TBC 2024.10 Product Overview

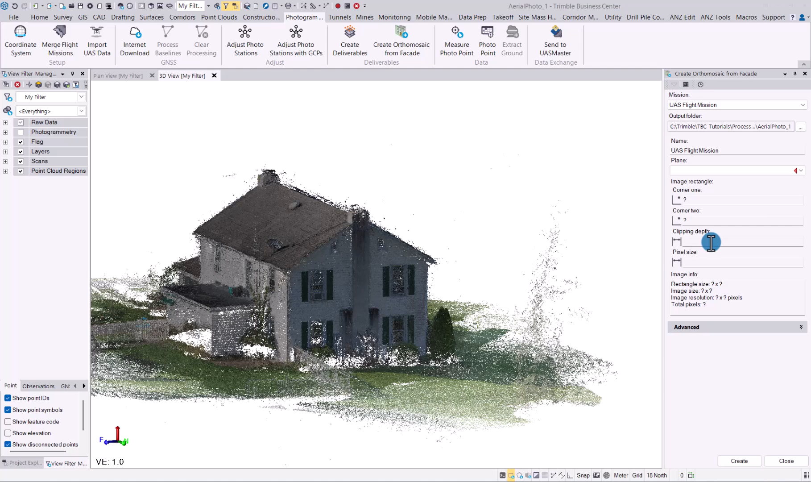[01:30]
building you will tell it the two corners so you select the top and the bottom corner for the author that you want to create for the facade you tell it the clipping depth of how much data needs to be used and then the pixel size that you would like for your image you simply then click create and the result would look something like this
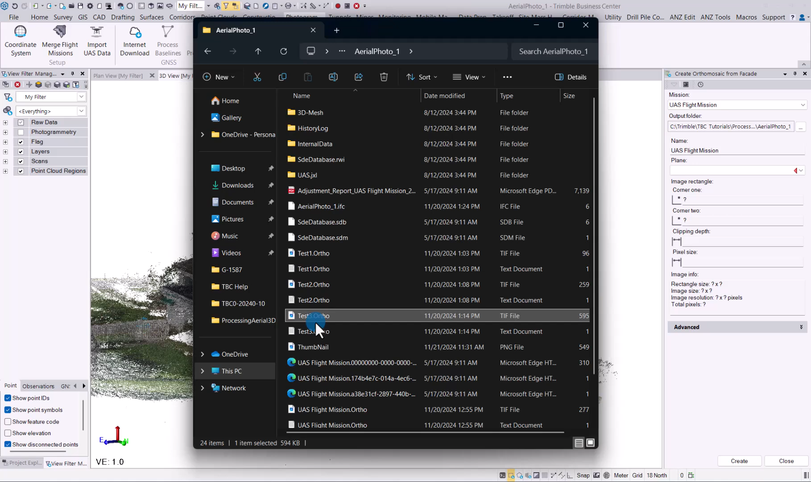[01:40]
let's quickly import that for you i've just generated it for
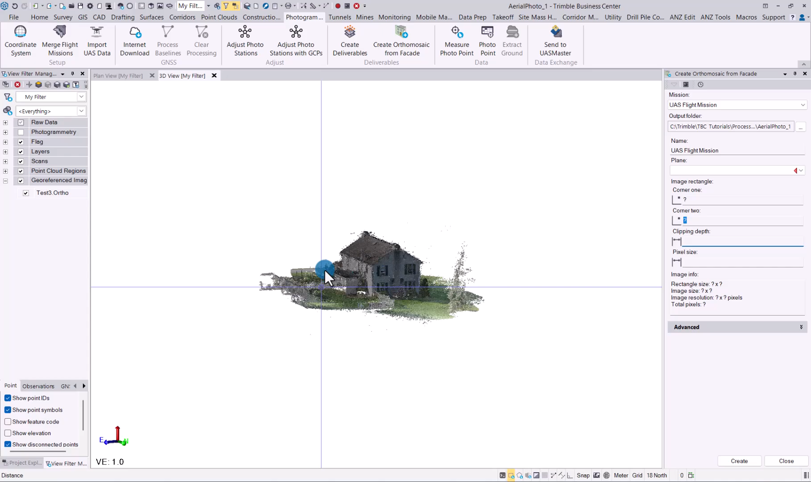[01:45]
one of those windows if you go in there i will just switch off the point cloud quickly and there you go that is a
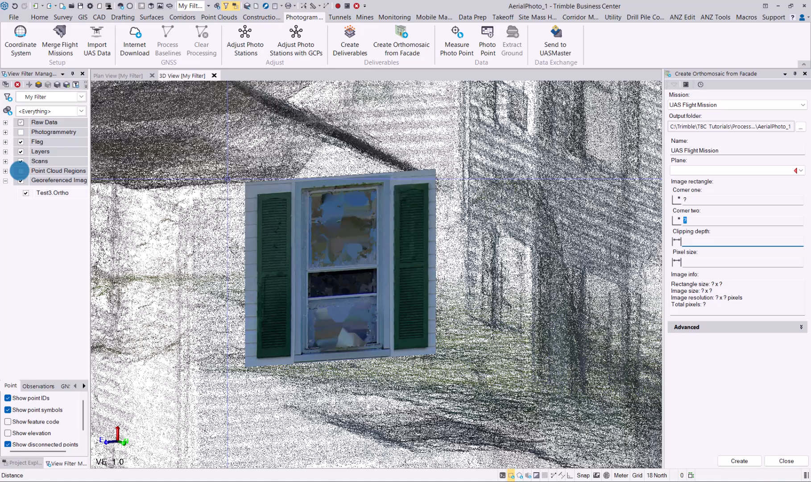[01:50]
author for the facade that i've generated in there
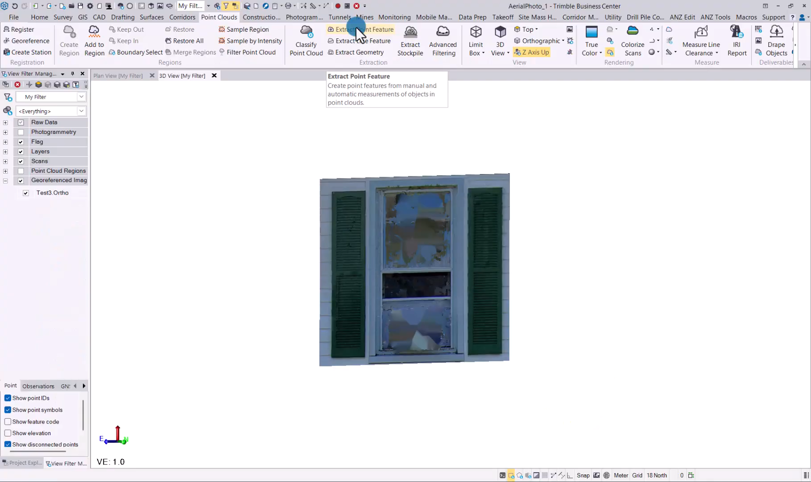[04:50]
in the extract point feature command we've now added a new option
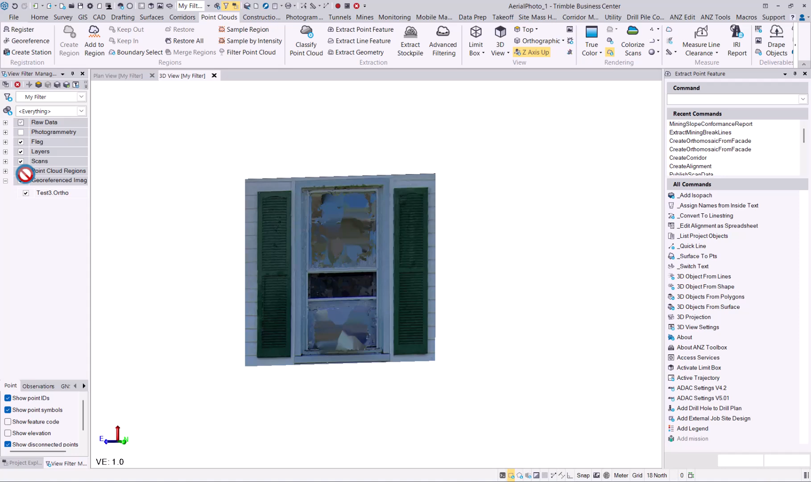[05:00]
so you will see that we can now extract generic type so we just had trees poles signs and manholes you can now do generic so if you train your own model to extract fire hydrants um bollards small little bowls and electrical boxes you will now be able to extract the generic point for that asset so if we go to
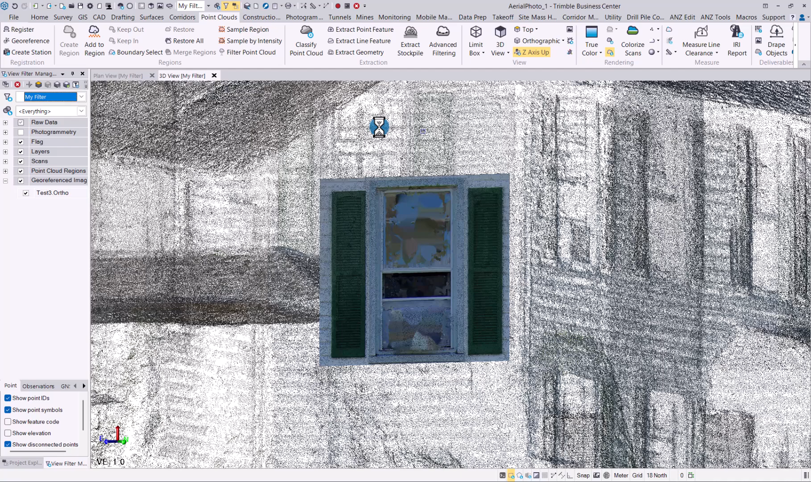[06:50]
so let's open up this project and now you will be able to create cad points from ifc objects so you can create points using individual mesh centroids the bim object geometry centroid or the bim objects
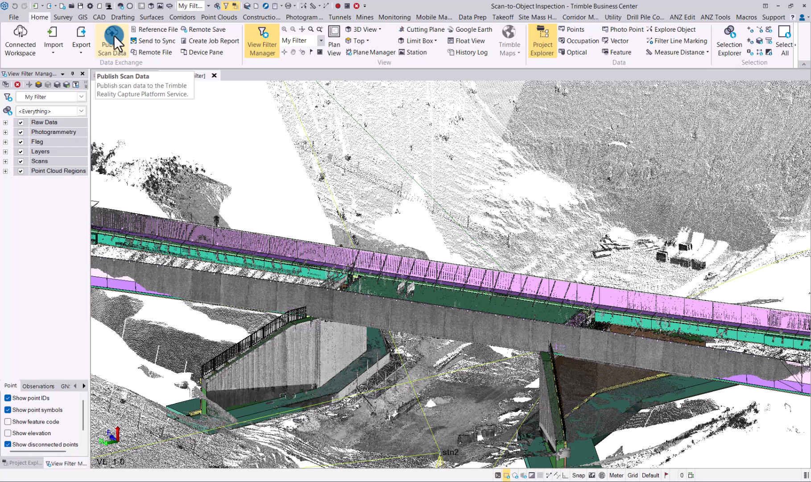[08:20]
trimble connect has also been made a few enhancements so you will now be able to publish scan data to the trimble reality capture platform service so if we go in there you will now see you will give your publication a name you will tell it the connect project you want to send the data to and then if you go into this scan station as i added you will see you also be able to upload your panoramas
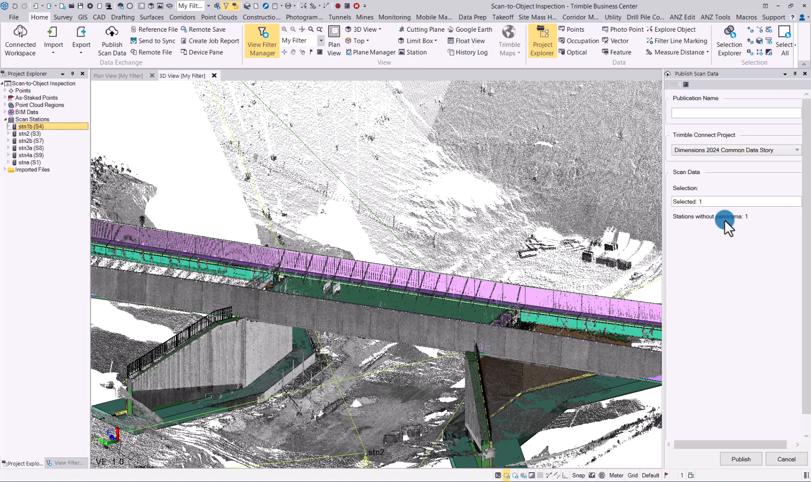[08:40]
from your scanner so it won't only be the point clouds but you can also select your panoramas so as you can see the point cloud region that is what i will upload as well as my station and the panoramas from that station setup so this is sx12 data set so it will upload those sx12 data set photos as well and you'll be able to view that in your trimble reality capture platform service